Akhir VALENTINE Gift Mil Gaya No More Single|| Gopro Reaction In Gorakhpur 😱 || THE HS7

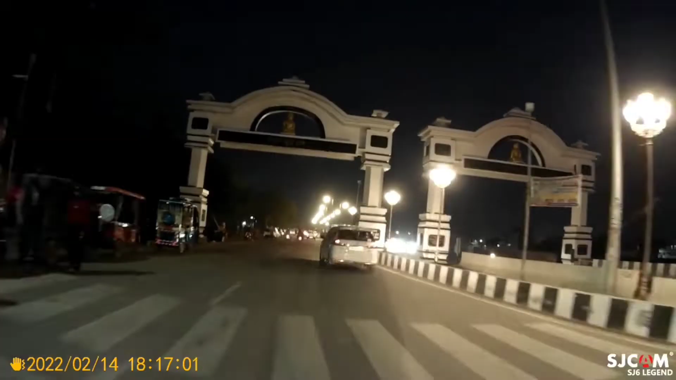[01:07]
स्ट्रीट लाइट देखो आप लोग, ओ भाई कहाँ चला रहे हो।